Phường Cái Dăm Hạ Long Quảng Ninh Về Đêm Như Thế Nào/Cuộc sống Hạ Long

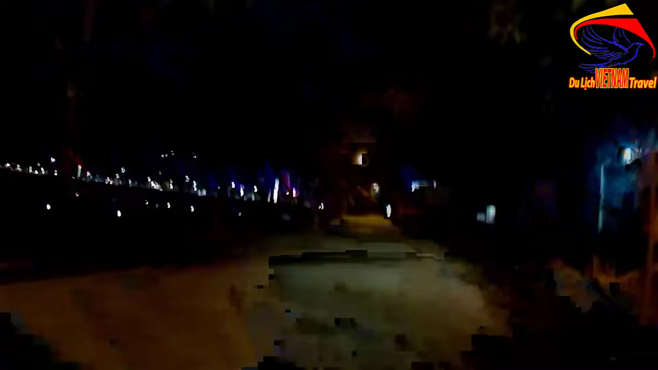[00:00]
Minh Toàn xin trân trọng mến chào quý bà con cô bác. Hiện tại là Minh Toàn đang ở tại thành phố Hạ Long, tỉnh Quảng Ninh. Và đây là cái đường này không biết là phường gì nhỉ? Hình như là cái Răm hay sao?
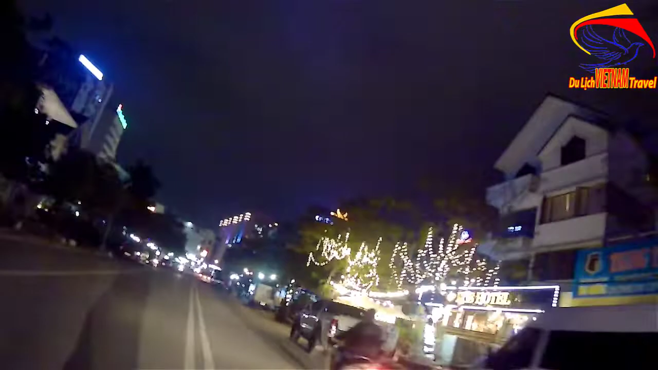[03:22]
Đây là khu ăn vặt và nhậu nhẹt. Khu này là gần với chợ cái Răm đấy các bạn. Và khách du lịch, như các bạn đang nhìn thấy các khách, các xe này chở khách du lịch và
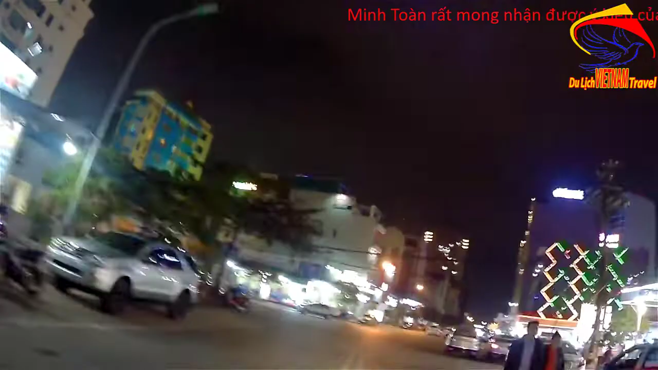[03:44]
đây là ok, đây khá là sầm uất luôn, cái khu này khá là sầm uất.
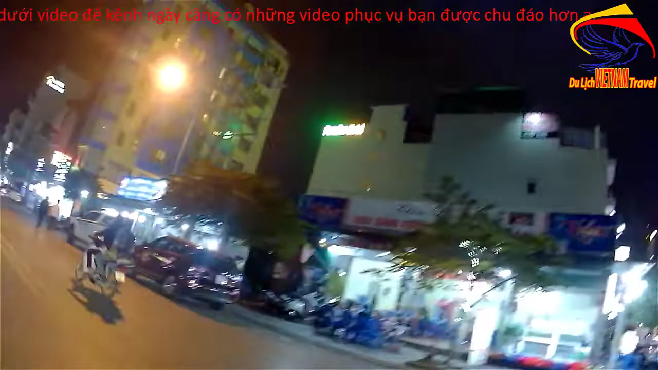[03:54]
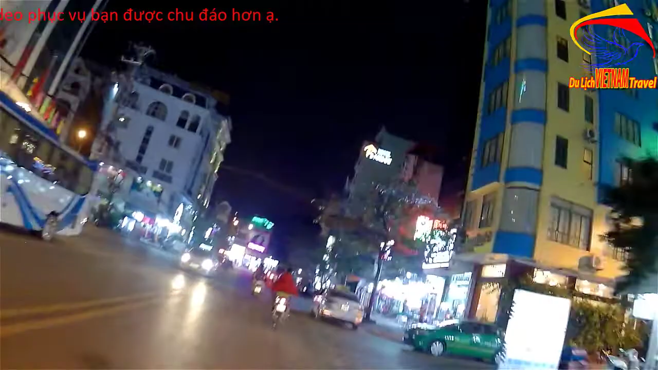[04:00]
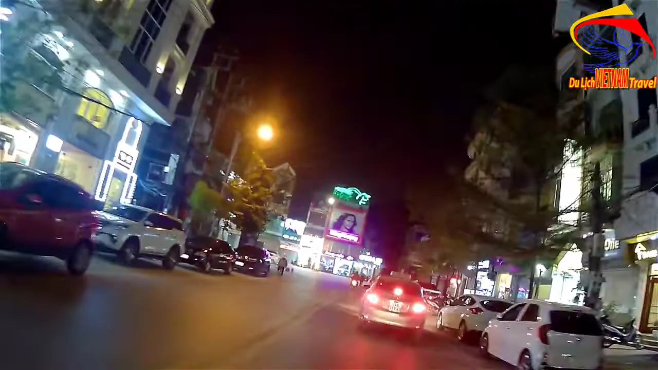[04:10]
Và chúng ta đang đi ở đây là đi ra đường, đường này là đường Hạ Long.
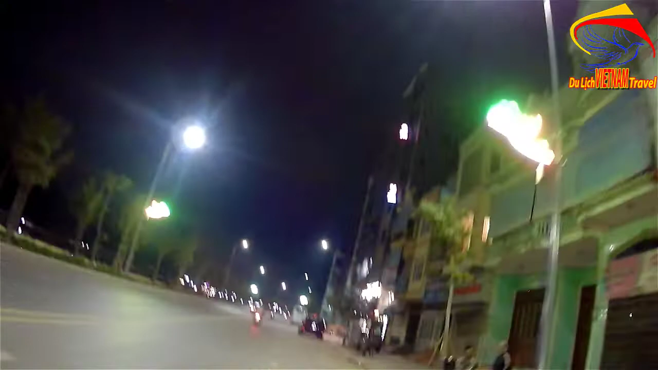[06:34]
khám phá trên đoạn đường này hoặc là cái khu phố mà gần với khu phố Ba Lan đấy, là một trong những điểm mà vui chơi giải trí ở Hạ Long dành cho cánh mày râu. Đóng mở ngoặc là dành cho cánh mày râu nhé.
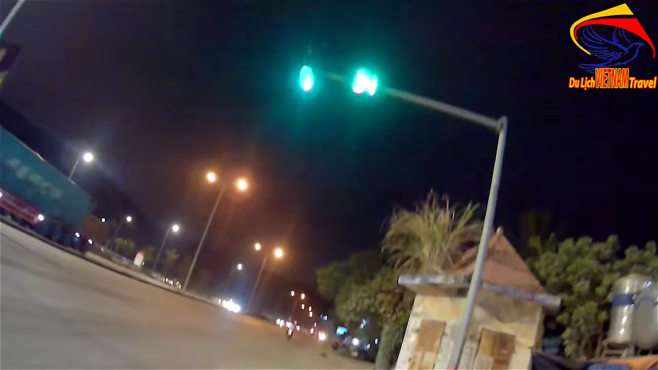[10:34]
Và trước mặt chúng ta là chúng ta đến bến xe Bãi Cháy rồi. Bến xe Bãi Cháy mất.
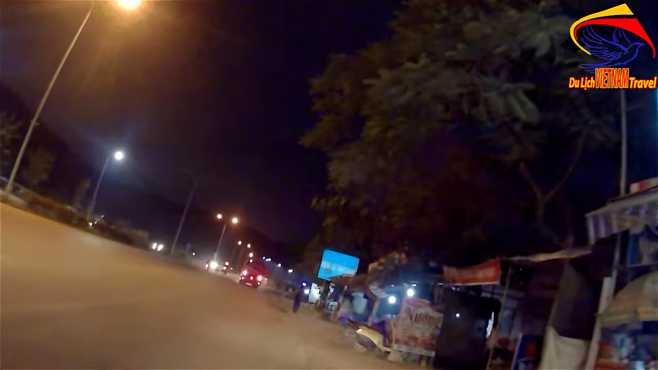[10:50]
Đây là bến xe Bãi Cháy rồi. Và Minh Toàn dừng đây, Minh Toàn sẽ có chút việc ở đây.